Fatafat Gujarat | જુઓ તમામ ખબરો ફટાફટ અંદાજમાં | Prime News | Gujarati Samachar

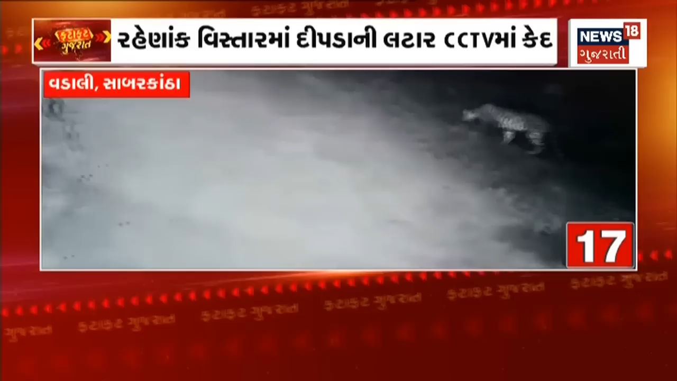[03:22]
साबरकांठा वडाली में फरी दीपड़ा देखाती थी, गाबड़ी गामे रात्रि समय दीपड़ो आटा फेरा करते जोवा मळ्यो, रणाक विस्तार में आवी चढ़ेल दीपड़ा दृश्य सीसीटीवी में कैद थया हता।